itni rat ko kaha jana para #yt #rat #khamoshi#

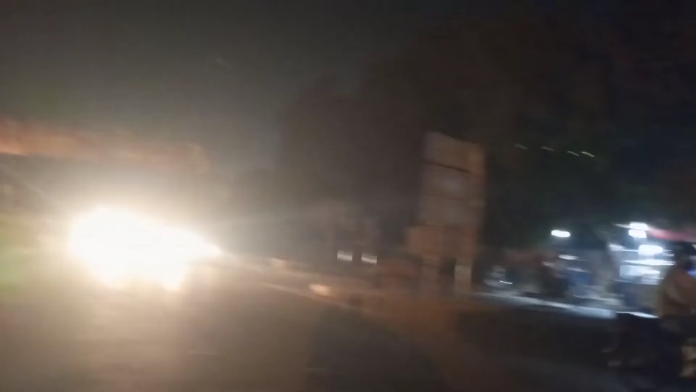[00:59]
کچھ جگہ پہ ٹرافک نظر آ رہی ہے اور آگے کچھ شاپس جو ہے نا وہ کھلی ہوئی ہیں ہوتلز وغیرہ جو ہوتے